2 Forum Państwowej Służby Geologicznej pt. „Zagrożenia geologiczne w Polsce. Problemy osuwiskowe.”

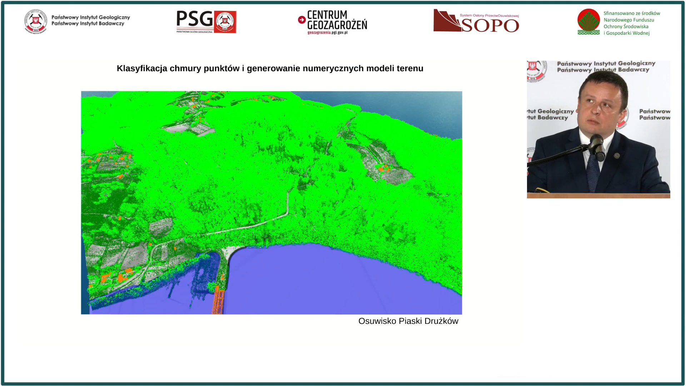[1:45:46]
Odseparowujemy zbędne dla nas geologów informacje o pokryciu terenu i mamy informacje o rzeźbie terenu.
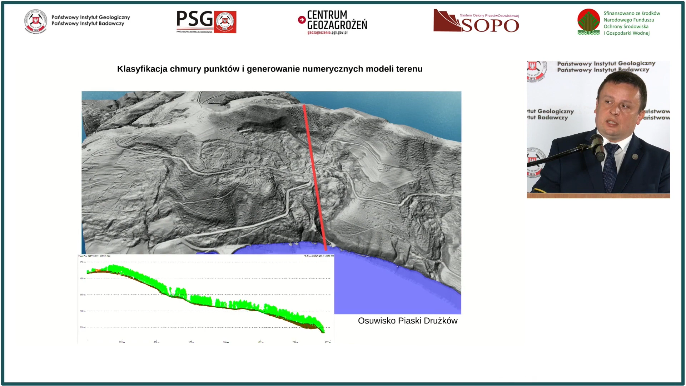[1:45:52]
Zalety tej metody widzimy nie tylko w monitorowaniu, to tak trochę odskoczę od monitoringu, ale również przy inwentaryzacji.
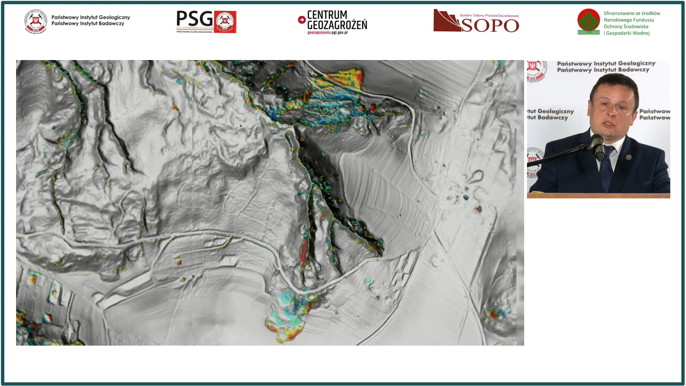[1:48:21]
Tutaj podobnie mamy rejon Grudka nad Donecem i też widzimy żółto-czerwone strefy obniżenia w górnych częściach osuwiska, no i wypchnięcie jeziora charakterystycznymi kolorem niebieskim, pokazane oczywiście w skali decymetrowej. Mało tego, możemy obliczyć objętości tych zmian.
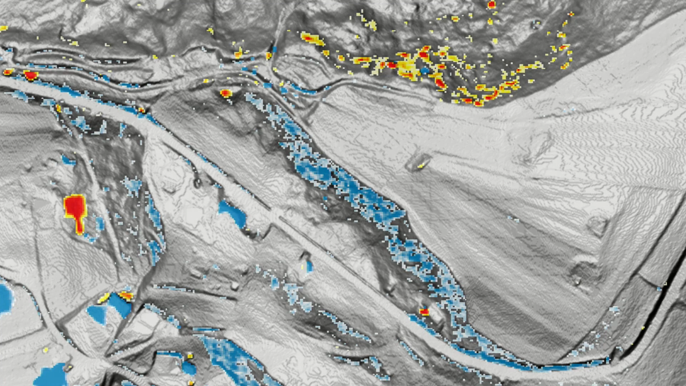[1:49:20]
To są strefy oderwania. Grawitacja działa tylko w jedną stronę, w dół, prawda? I jeżeli patrzymy na niebieski kolor, gdzie skarpa się podnosi, no to coś tu jest nie tak. To mamy jakby odwrócenie. Nie jest możliwe, żeby w górnych częściach osuwiska w strefie oderwania, w strefie skarpy głównej ten teren się podnosi.
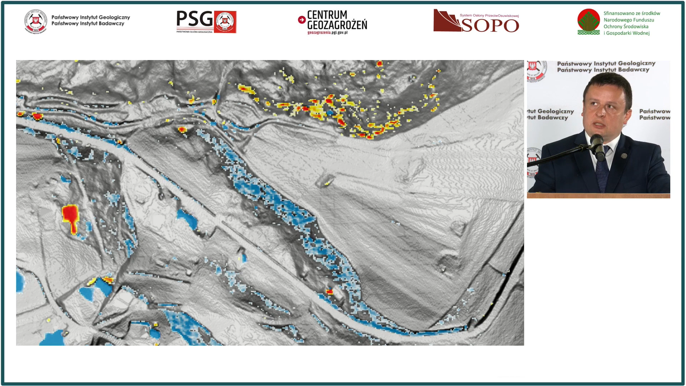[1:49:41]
On zawsze musi się obniżać. No niemniej jednak modele różnicowe nam tu wskazują, że coś jest tu nie tak. Sprawdzając pokrycie terenu, no widzimy, że jedna z tych skarp jest porośnięta lasem. Z czego błędy wynikają?
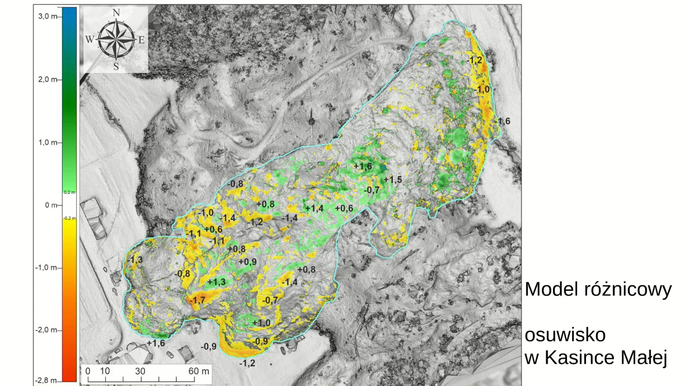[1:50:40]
Mało tego, możemy się, mając centymetrową rozdzielczość tych informacji poziomą, jesteśmy w stanie określić poziome przesunięcia, czyli sprawdzać, jaka jest aktywność, skalę aktywności osuwiska.